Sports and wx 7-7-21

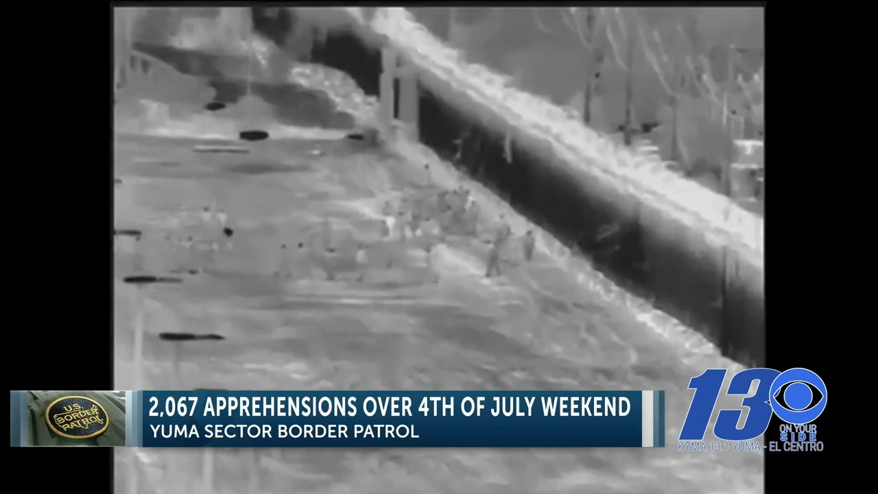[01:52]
Yesterday, agents stopped a human smuggling attempt after four migrants were caught getting into a vehicle along Interstate 8 west of the Imperial Sand Dunes. Agents attempted to stop the vehicle, but the driver attempted to flee. The driver faces human smuggling charges, and as for the four Mexican nationals, agents will return them to Mexico under Title 42. California lawmakers and U.S.